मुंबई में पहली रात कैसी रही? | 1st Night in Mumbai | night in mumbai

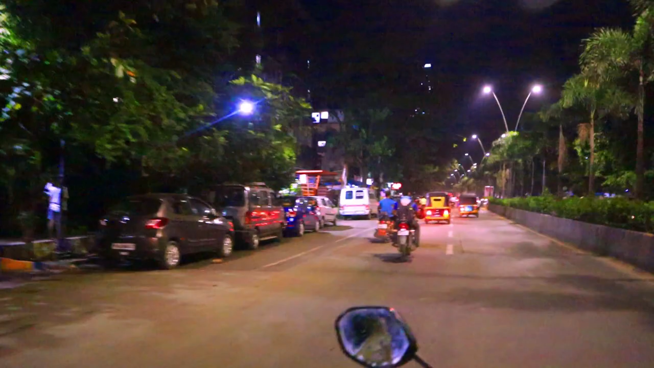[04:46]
इस साइड में बहुत अच्छा यह मार्केट लग रहा है लाइटिंग बहुत अच्छी है इसा जैसा हम देख रहे हैं
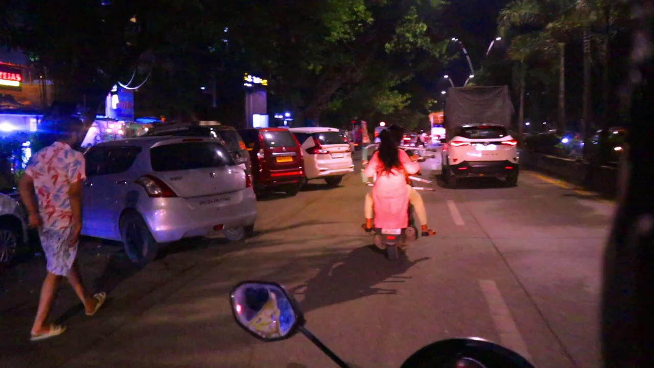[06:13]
अंदाज में हमारे को देखने में मन मौहक द्रिश्य दिखता है यार यह यहां का उचा सा टावर है एक उची सी विल्डिंग है